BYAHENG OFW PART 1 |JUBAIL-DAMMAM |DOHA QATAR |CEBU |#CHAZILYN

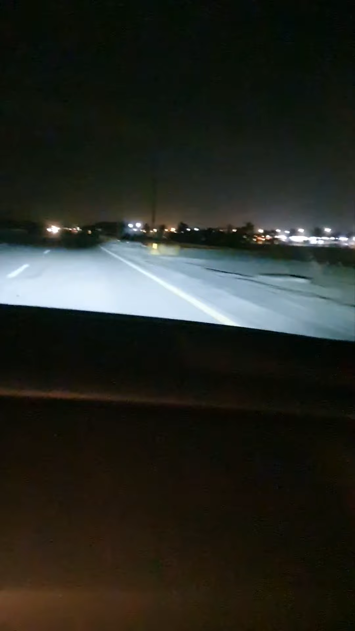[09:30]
Kumakita Nyo Sa Kanan May Maraming Mga Ilaw So Yan Ay Parking Area nila Tapos In 2 minutes siguro Ayan na darating na So That's it guys See you later no Sa Pagchitchickin Sana wala namang